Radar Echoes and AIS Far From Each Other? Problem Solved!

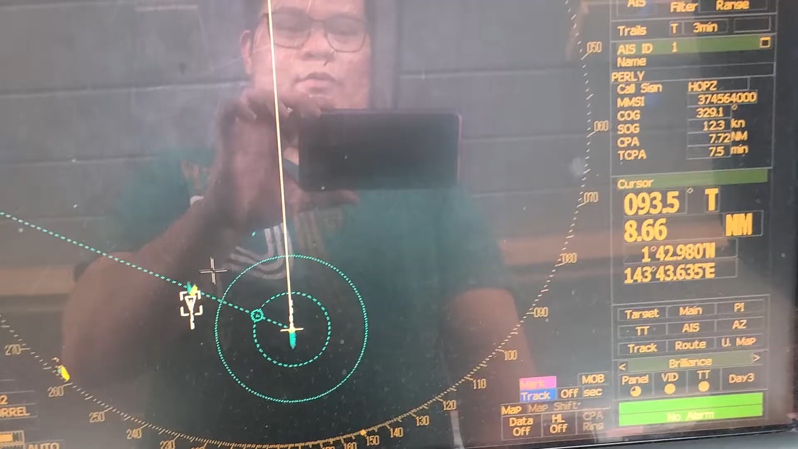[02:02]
will adjust so how to adjust so first go to menu don't click
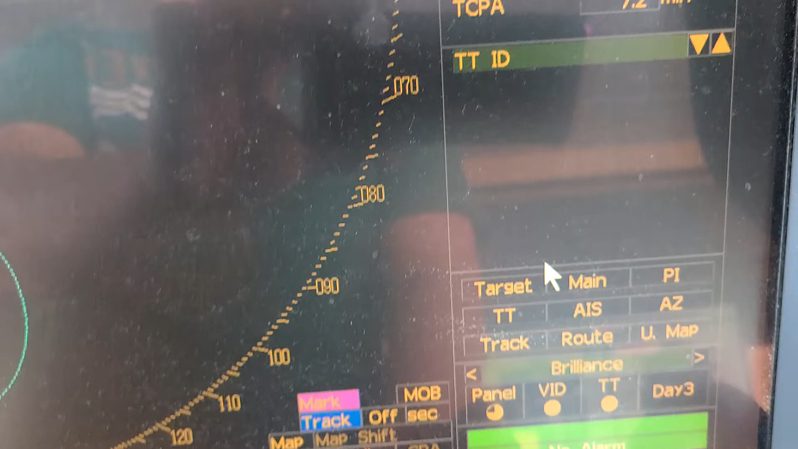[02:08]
uh use the left click but long press
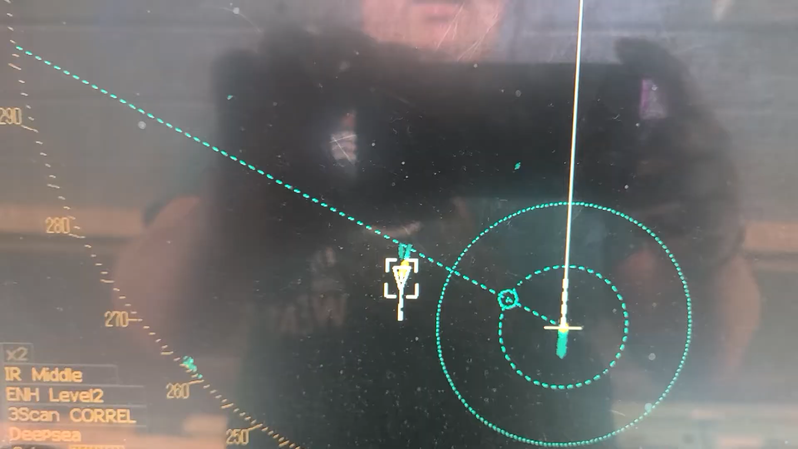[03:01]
AI but it's not really close no so we will adjust more okay
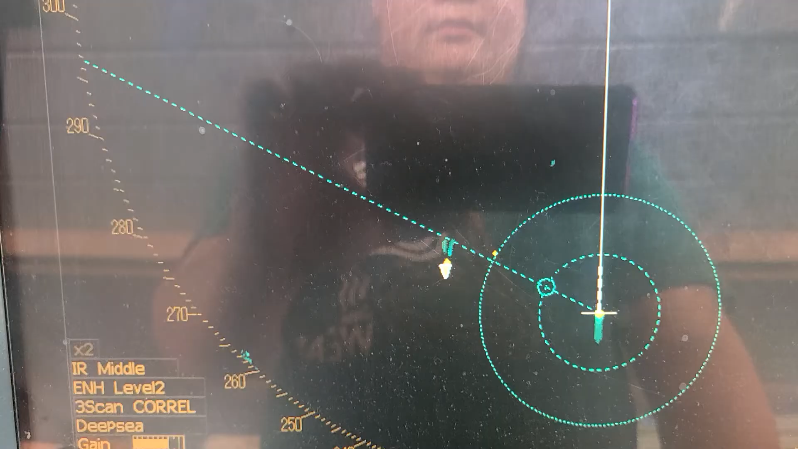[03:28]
okay okay now so as you can see the echo
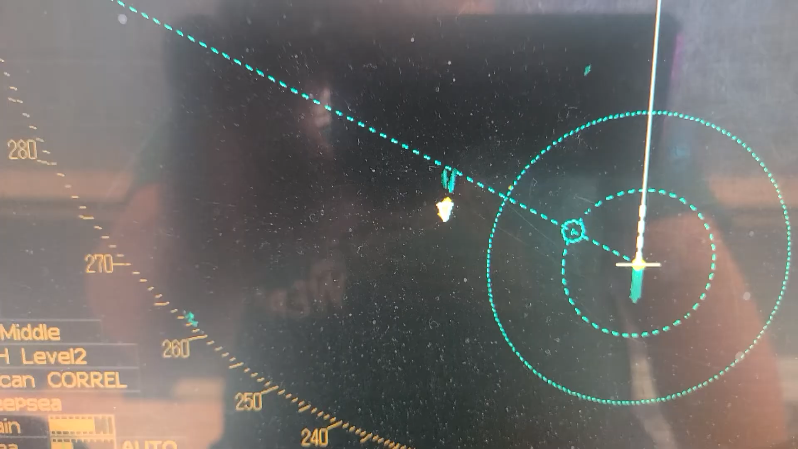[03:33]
is in the center of the AIS target
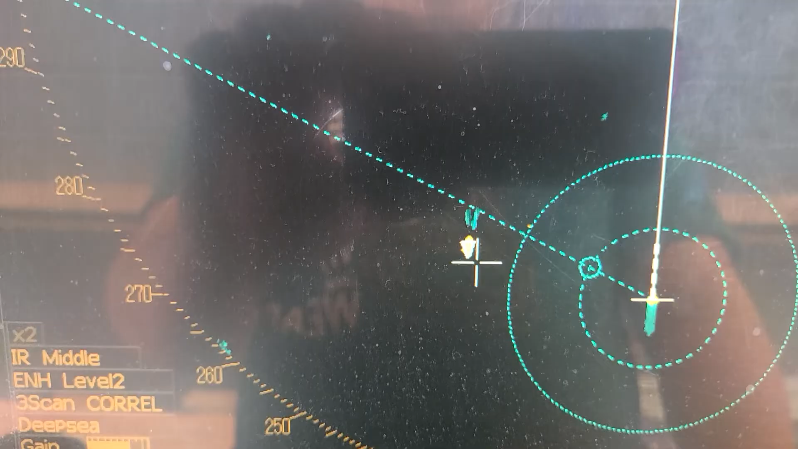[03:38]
so to to counter check you
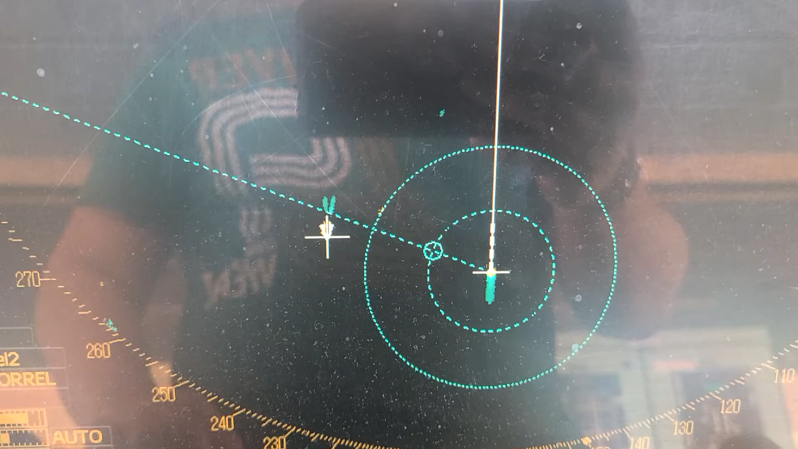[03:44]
should check visually also so I will take a bearing on our gyro compass this way
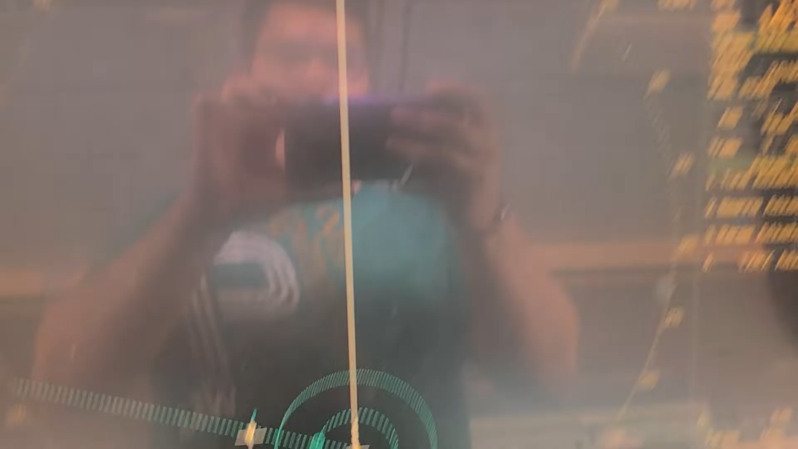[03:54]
and then your echo is adjusted to the AIS
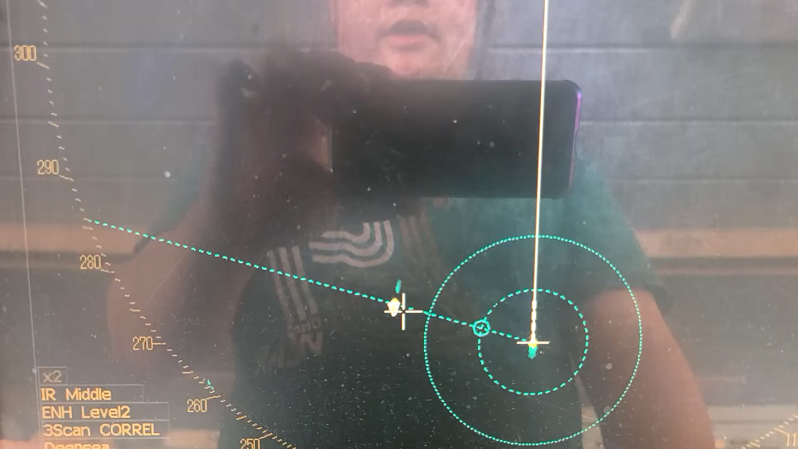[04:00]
now it's in conjunction with the AIS in the target
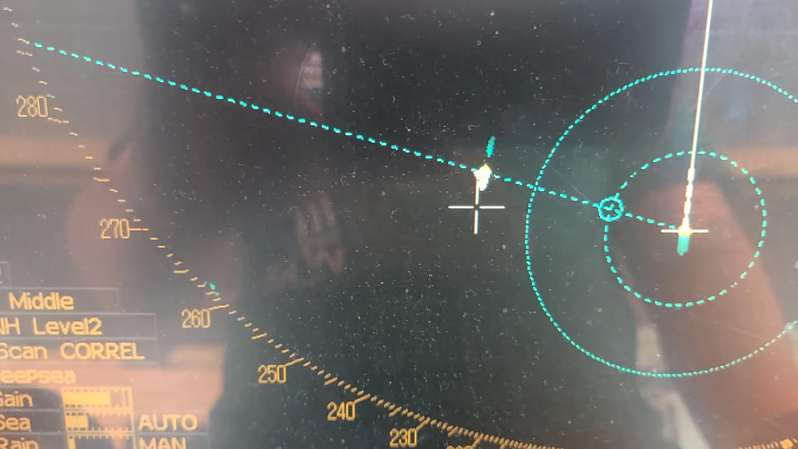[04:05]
so there you have it that
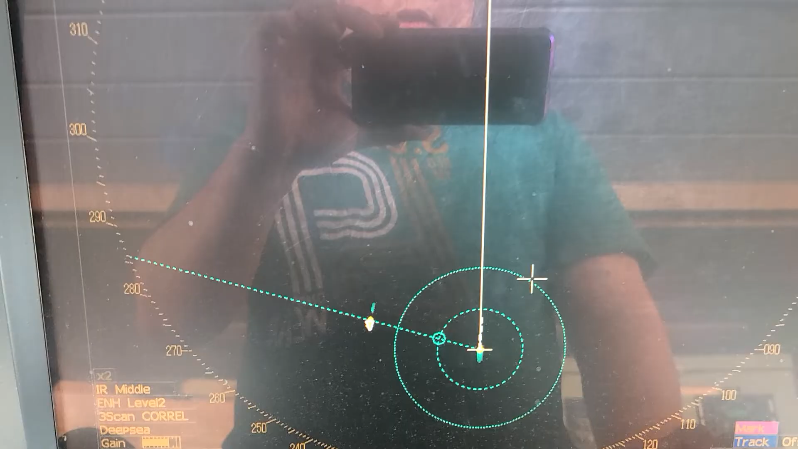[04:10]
is how you adjust the bearing or the bearing of the echo to the
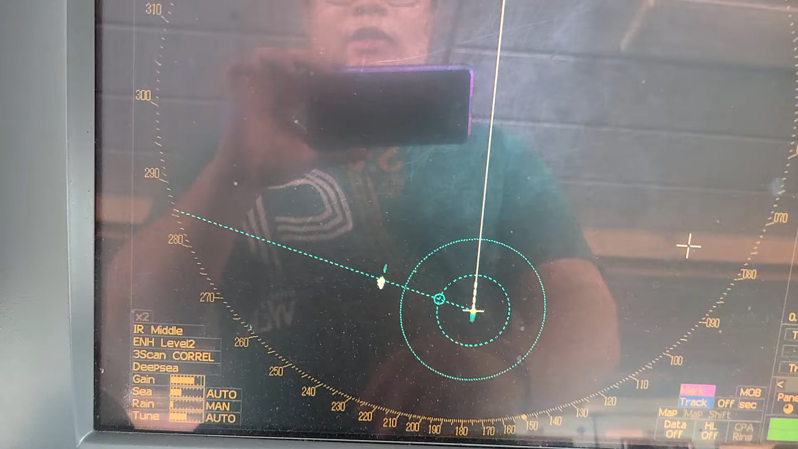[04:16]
AIS to make it in conjunction with the AIS